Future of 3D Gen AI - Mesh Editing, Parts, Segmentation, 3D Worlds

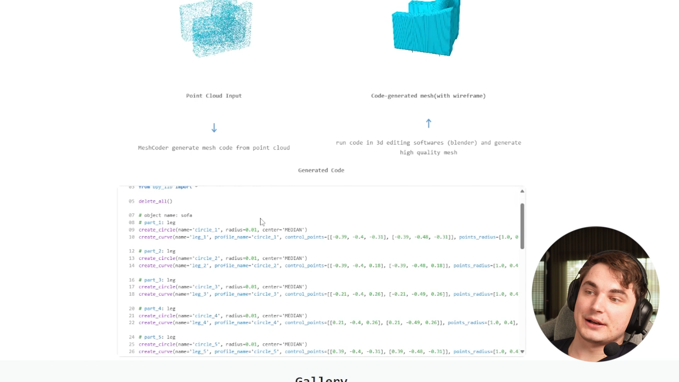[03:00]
compatible with blender so basically this is a script that creates some curves